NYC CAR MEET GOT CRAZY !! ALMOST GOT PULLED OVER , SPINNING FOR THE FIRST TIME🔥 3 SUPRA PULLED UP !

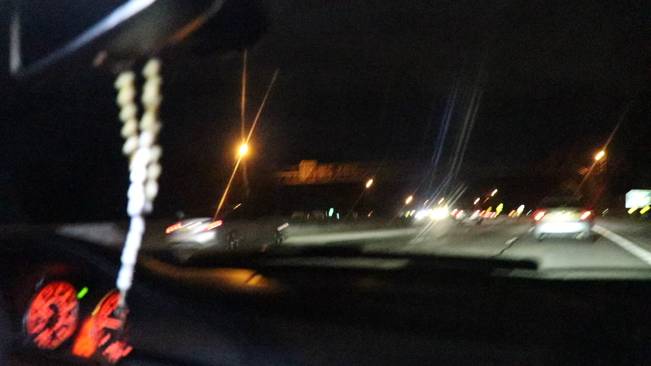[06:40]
Look. Oh my God. Even the SUV, are you kidding me? Oh, look at that Civic! You saw how he was flying, though.